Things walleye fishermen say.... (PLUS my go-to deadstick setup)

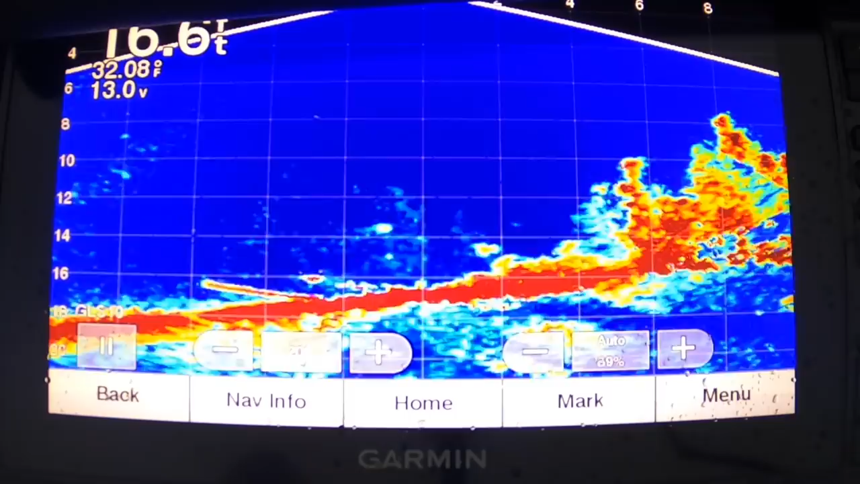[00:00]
These things are being crazy fussy. Eat your food, Tina. And she gone. How can you not eat that?
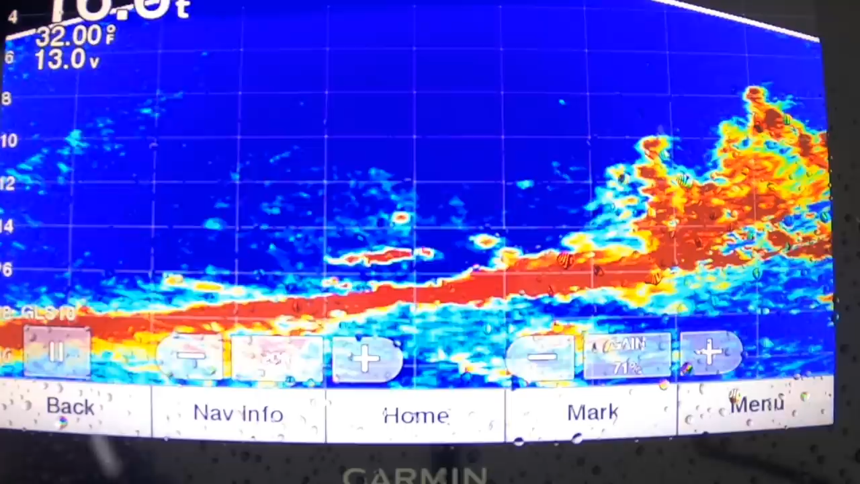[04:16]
On screen: water 32.00°F
live scope swim like 12-15 inches away and then that fish leaves.
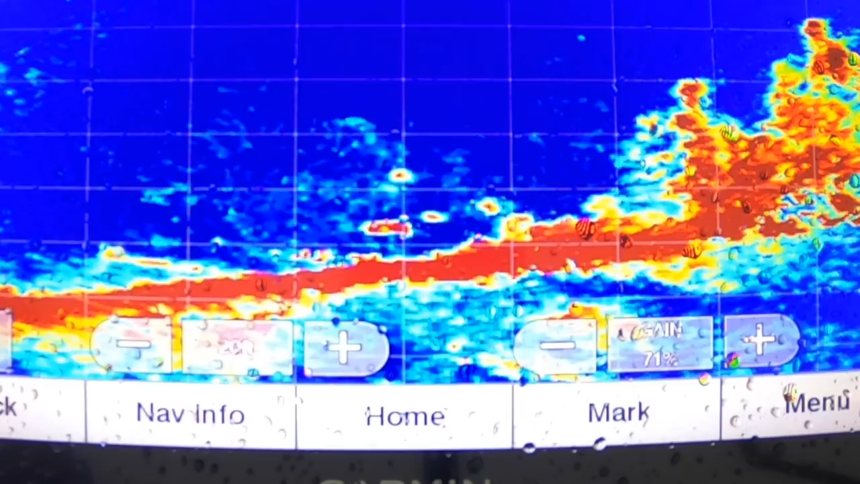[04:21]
It's just not interested in chasing. So what I'm going to do is I'm going to slide that pivot point down to probably within six inches of my minnow which looks crazy close compared to normal.